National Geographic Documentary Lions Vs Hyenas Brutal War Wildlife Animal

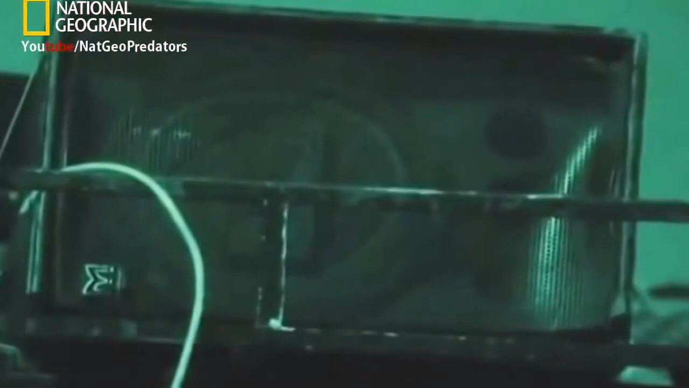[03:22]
Technology also allows researchers to make a call to the animals themselves. Tom Maddox is counting predators in the Serengeti.
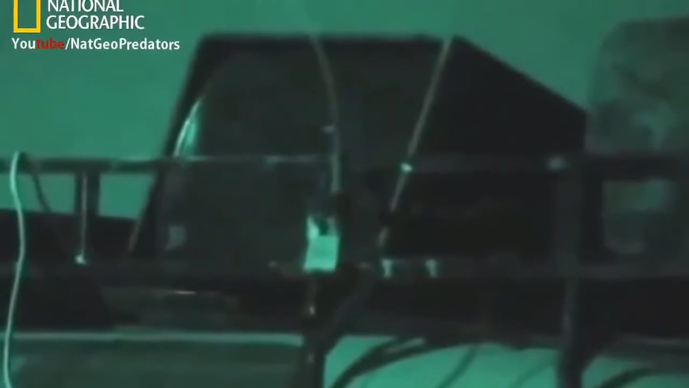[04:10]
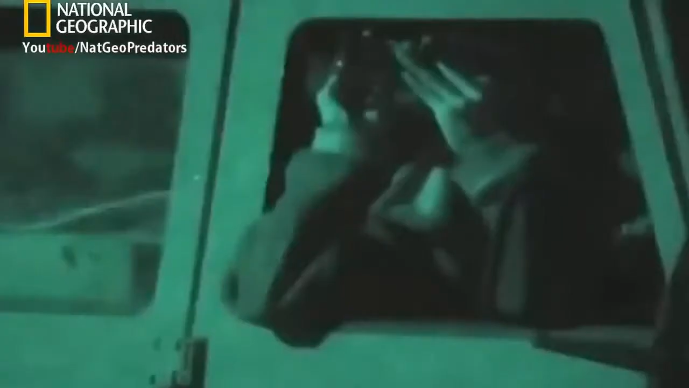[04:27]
And then it was equally amazing once the call-in's over, once they decide to go back undercover, usually about the time that the Maasai are starting to come out of the bomas around 7 o'clock, again, the lions will melt straight back into the bushes.
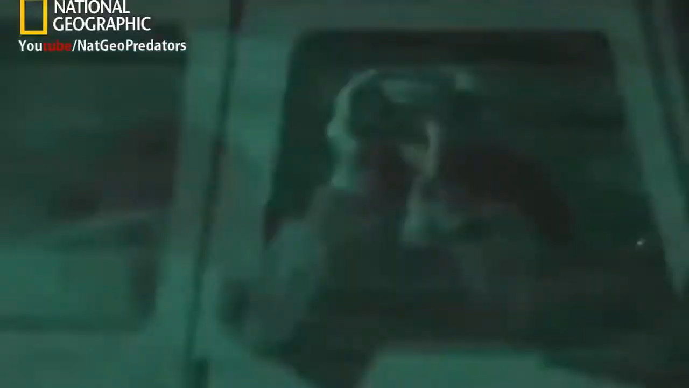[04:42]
1 minute the lion's there, the next minute it's gone completely, and I know it must be sitting there somewhere, and they're so hard to find again.
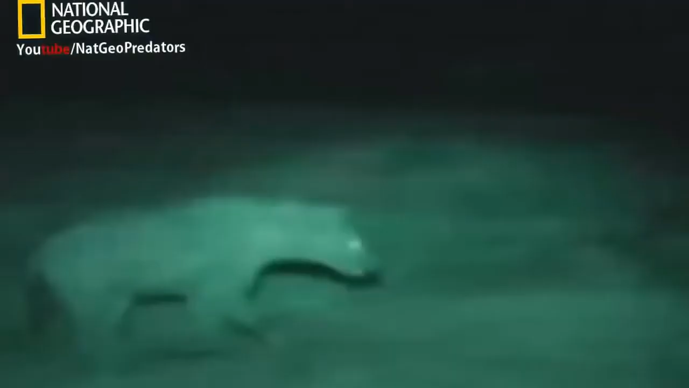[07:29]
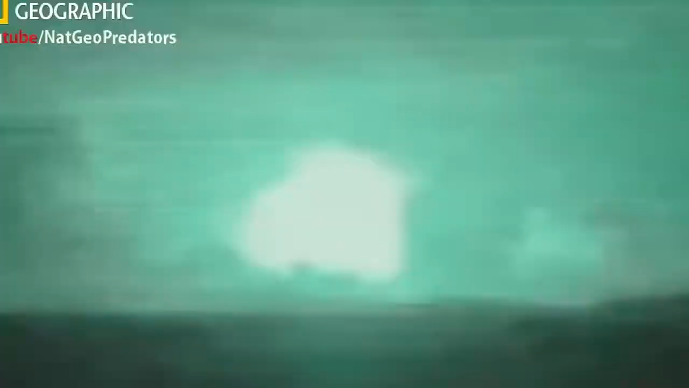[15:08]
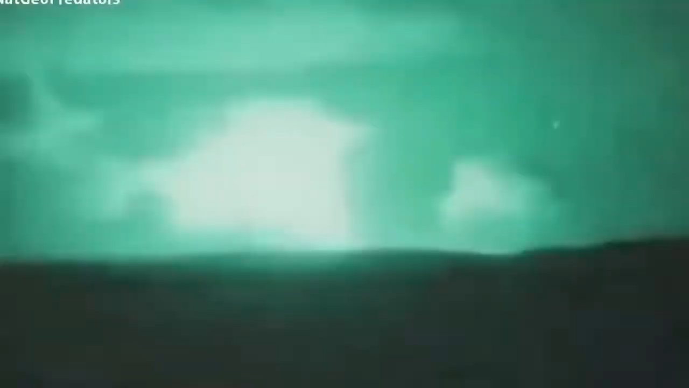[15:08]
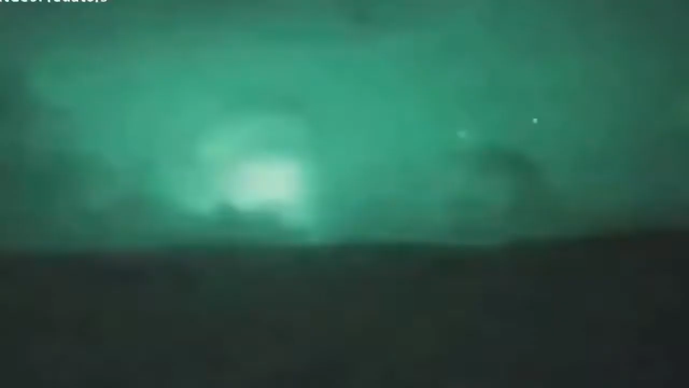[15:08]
even picks up stars invisible to human eyes. Suddenly, the landscape is illuminated as if by searchlight.
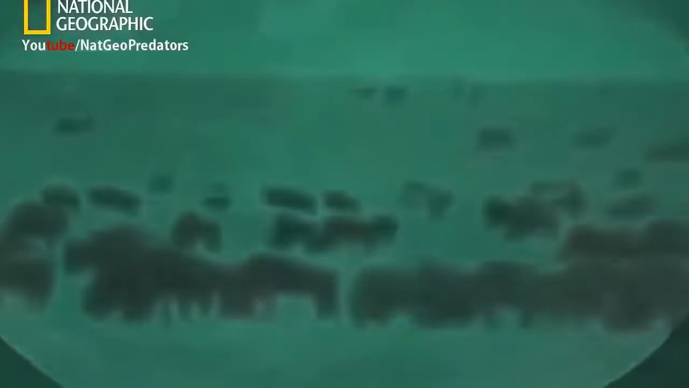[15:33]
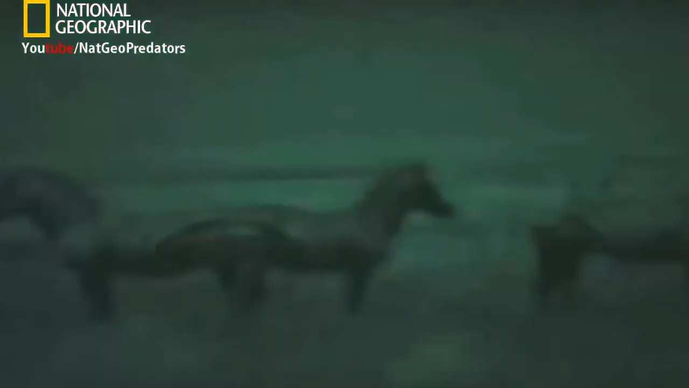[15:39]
The camera reveals crouching lions invisible to the naked human eye.
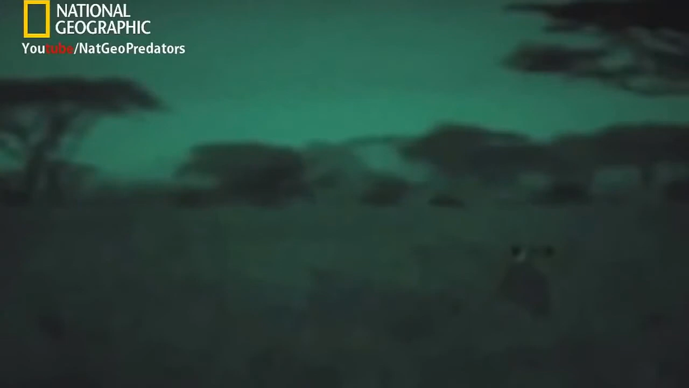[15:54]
A night ambush could prove more successful.
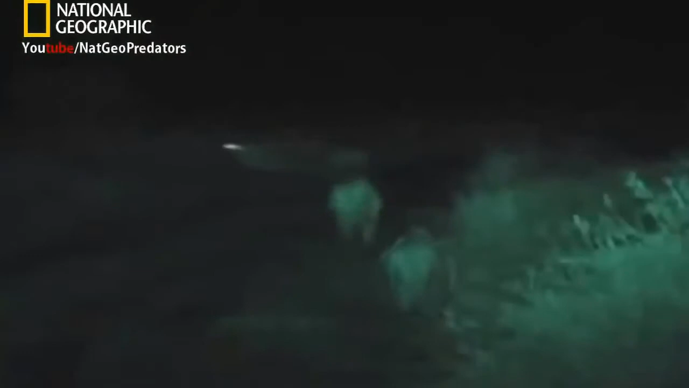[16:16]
But it won't always be so light.
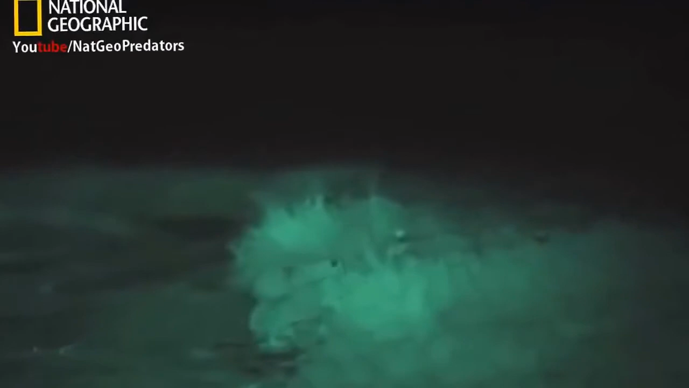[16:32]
One crawls into position to jump a victim.
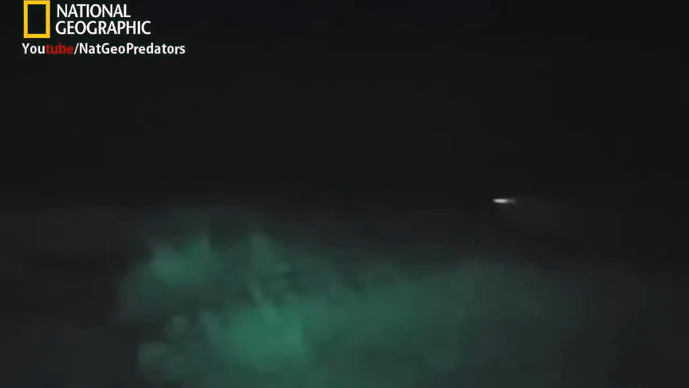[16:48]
A quick dash and it's soon over.
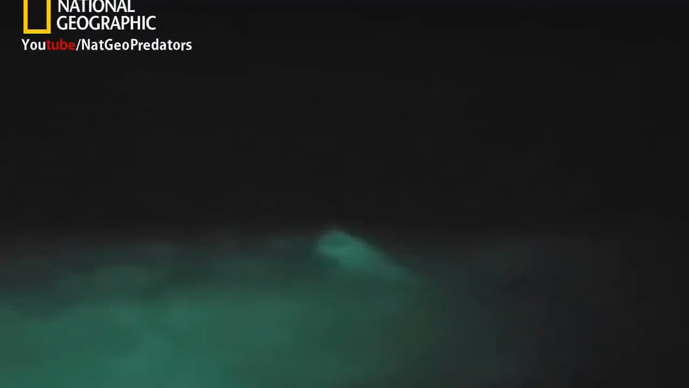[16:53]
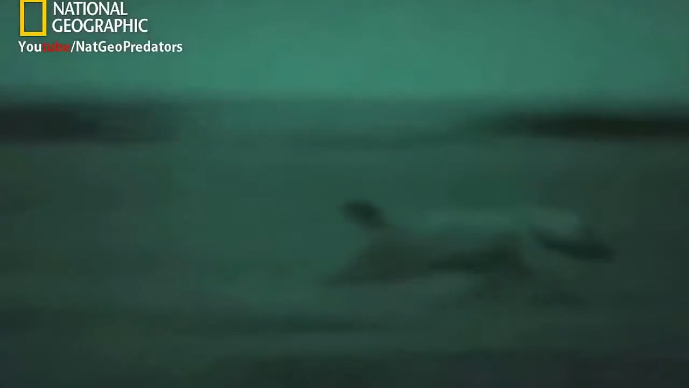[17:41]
Hyena's behaviour at night is something scientists are increasingly able to observe for themselves.
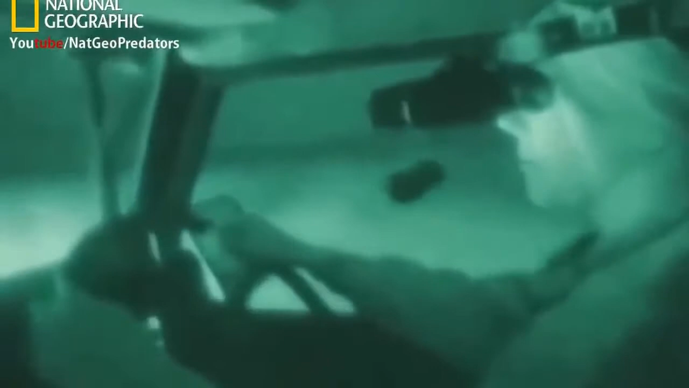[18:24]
in their natural environment is really quite a breakthrough for research.
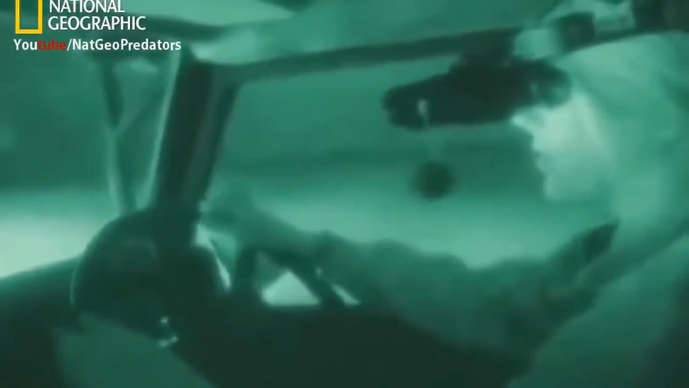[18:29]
Certainly I didn't begin to see the full range
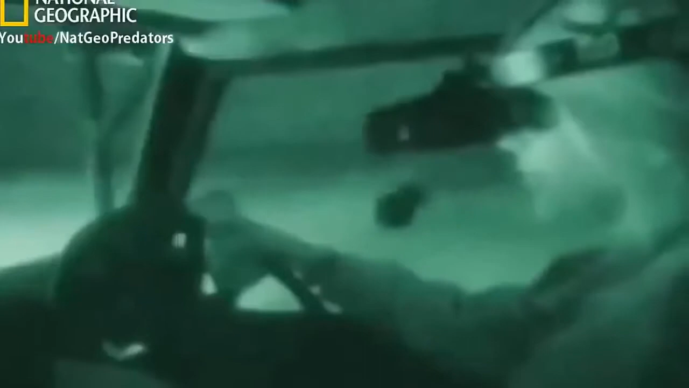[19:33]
And it's a thing that other hyenas and lions hone in on as well. So really, driving around like this at night, using this enhanced vision and listening for kills, I'm behaving very much like a hyena, and there's one right now.
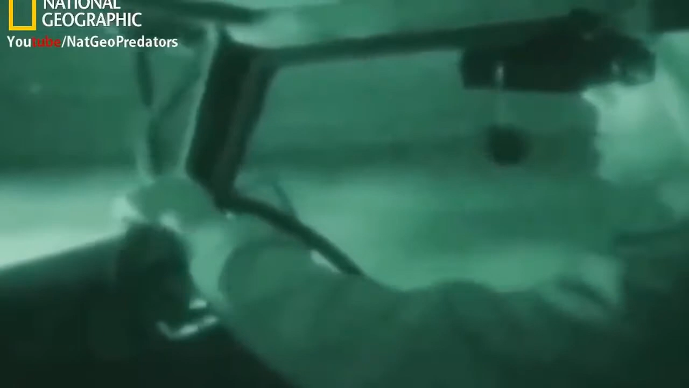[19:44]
I can see it going through the grassland.